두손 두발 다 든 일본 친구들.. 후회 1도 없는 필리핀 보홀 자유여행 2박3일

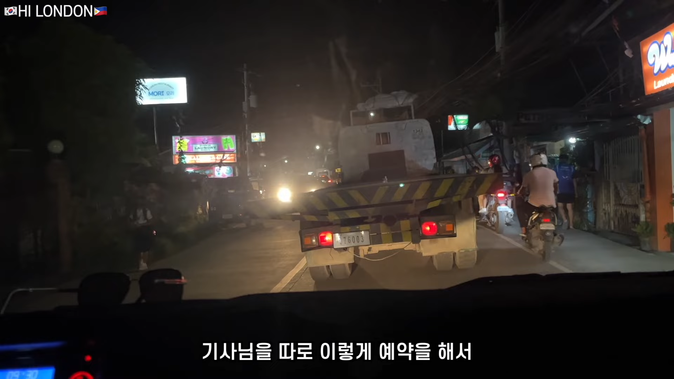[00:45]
기사님을 따로 이렇게 예약을 해서 기사님이 차로 마중을 미리 나오셨습니다.
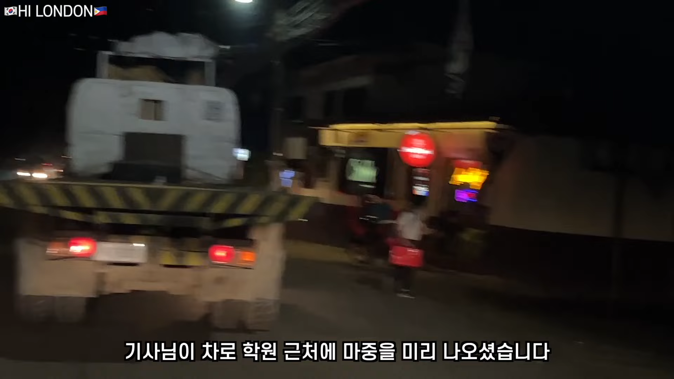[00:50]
사실 패키지 여행으로 보홀이라는 섬은 가는 경우가 대부분이에요.